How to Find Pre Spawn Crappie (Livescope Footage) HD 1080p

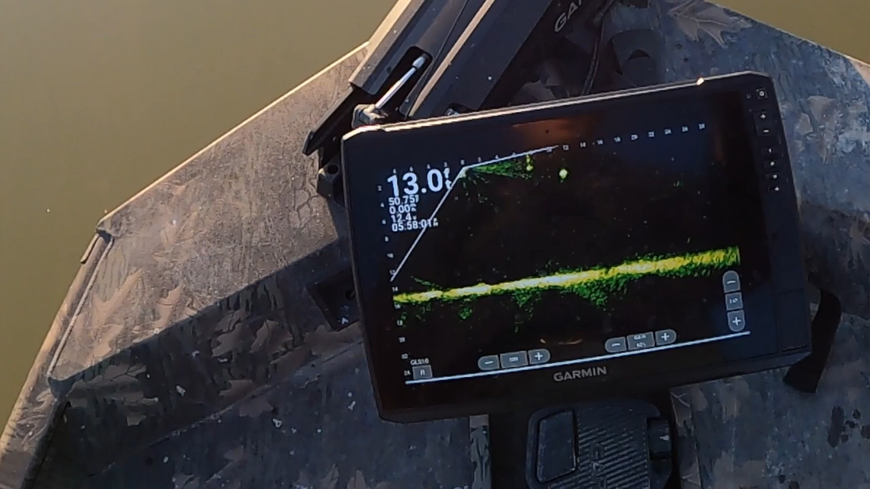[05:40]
So it's not even, the egg sinker's not even in the water at this point. And the objective is you've just got to keep it up over its head. These fish, which today,
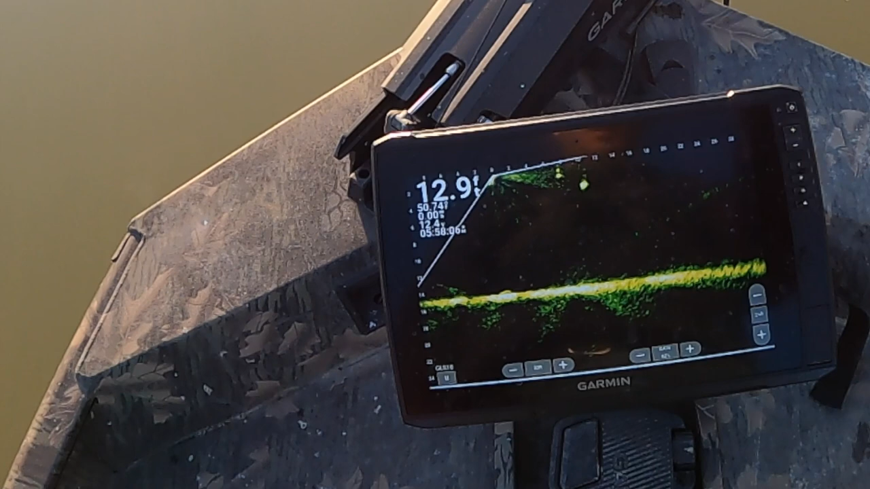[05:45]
and which this video here is like 3 or 4 days old, to when I'm doing this voiceover.
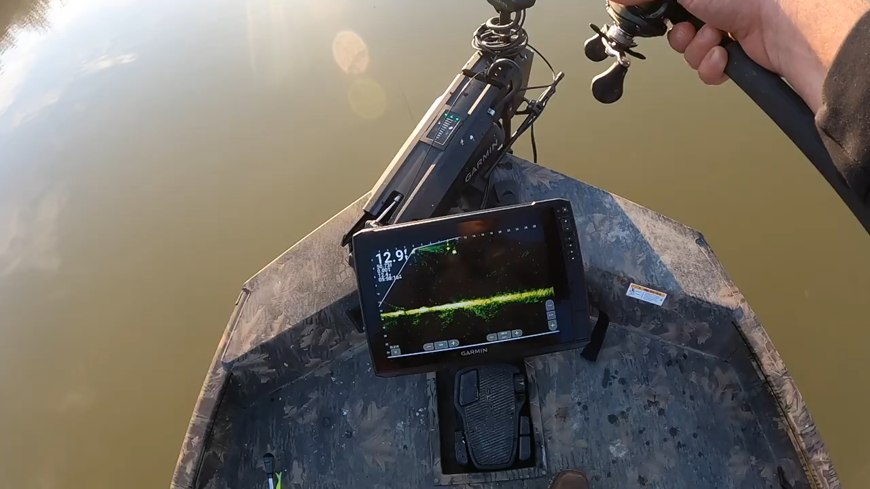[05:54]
and I got footage yesterday. I filmed today, but I don't think any of the footage is really going to be all that great.
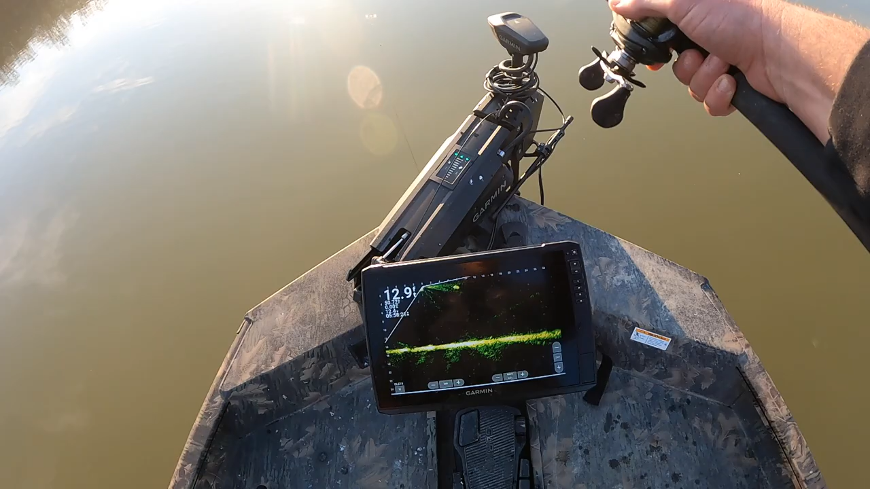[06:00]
And you see, I popped him right off the top of the water.
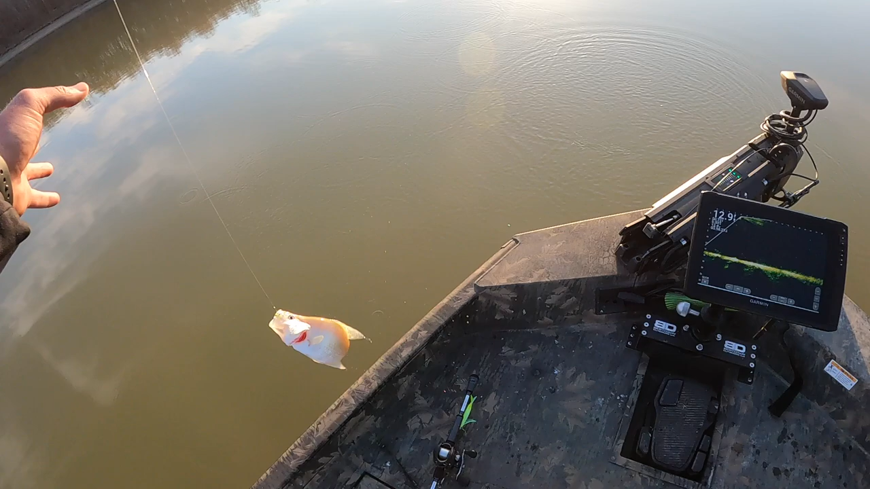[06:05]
And you look, he's going to turn out, I mean, probably 9 and a quarter inch fish, but not nearly what the signature was.
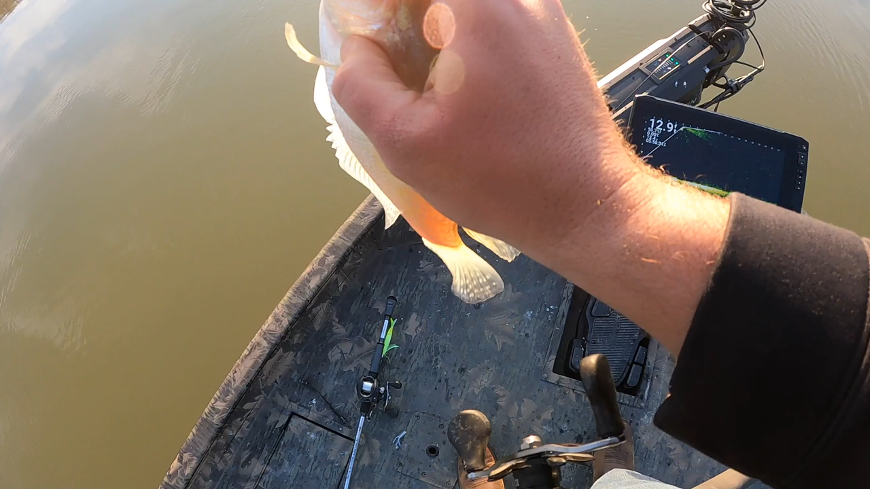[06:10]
And I wonder if, I don't know if the sun, what the deal was, making it look so big on the screen. Because he was swolled up. I mean, yeah, he'll eat. But definitely, you know, I've seen signatures with these exact same settings look like that and be pound and a quarter, pound and a half fish.
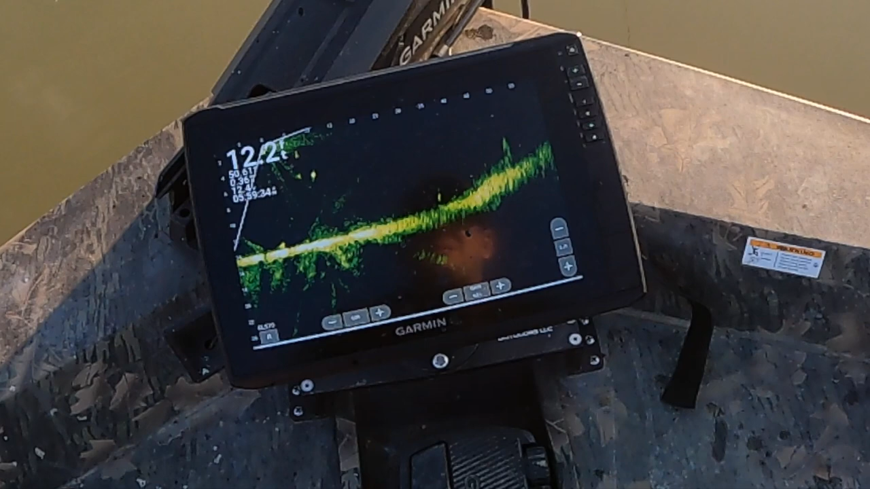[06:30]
So, not really sure what the deal was. On this one here, I actually caught this fish while I was zoomed out. That's like 65 feet. And the reason why I was so zoomed out was I was just looking for other fish. And that, you know, another keeper, but, you know, we want bigger fish. And see, there's no structure around.
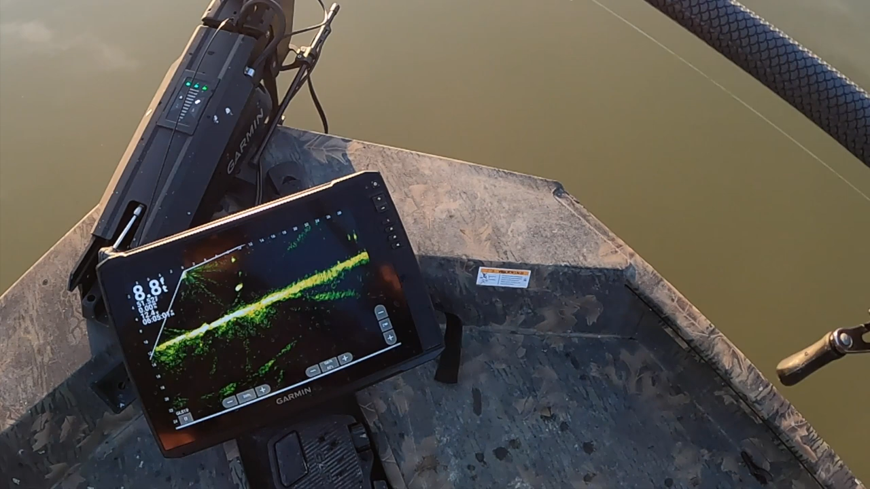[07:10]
It's just sitting there all by itself, which today, or in this video, it works out really good. So if you've watched any of the other videos, you know, this whole winter I've had to fish in snow, rain, and see, I had to come back. I went over top of the fish. He didn't give any reaction, so I had to come back to it. Well, look at that.
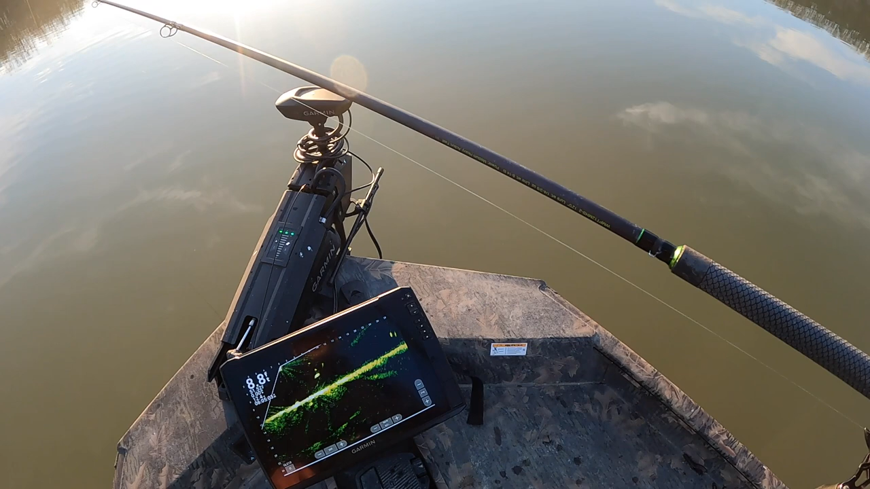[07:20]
You can even see the pole move.
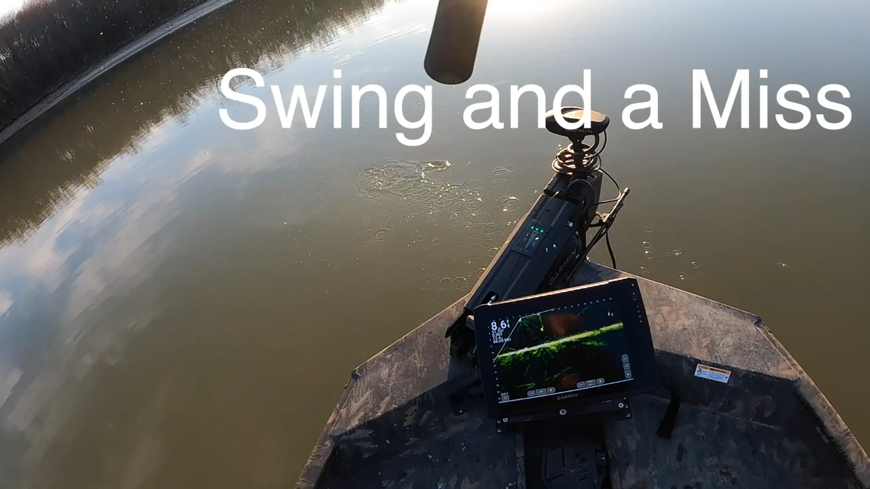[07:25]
But swing and a miss, it happens. You can't catch them all.
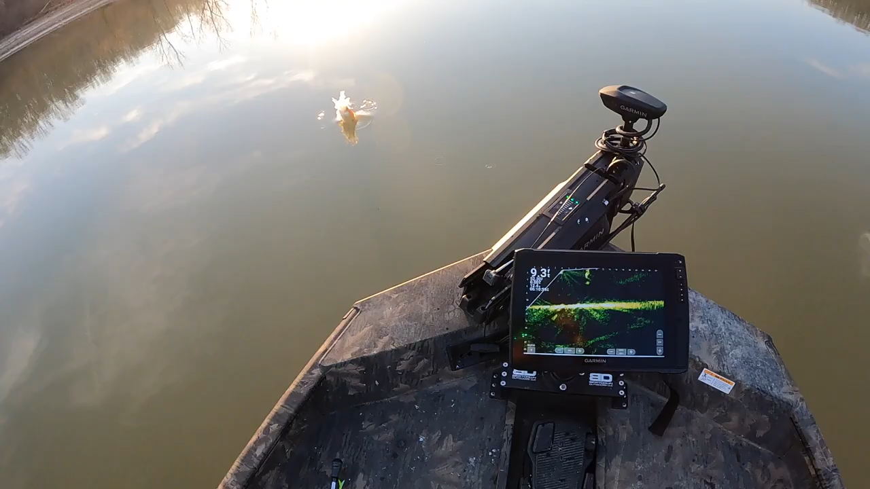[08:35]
You see, it's even taking them a little while to get on it.